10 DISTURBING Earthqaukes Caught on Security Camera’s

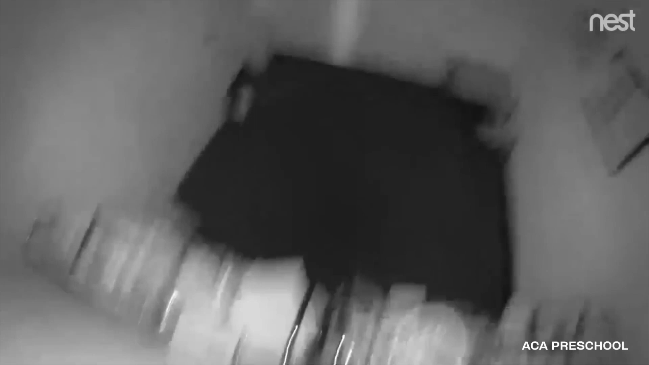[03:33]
Meanwhile, CCTV cameras in the preschool at Alaska Children's Academy recorded the entire incident. The main learning area is shaken as the earthquake knocks loose items off the shelves. According to the staff, the CCTV cameras were on hooks, which is why they shook so violently. Fortunately, the school was closed on Fridays.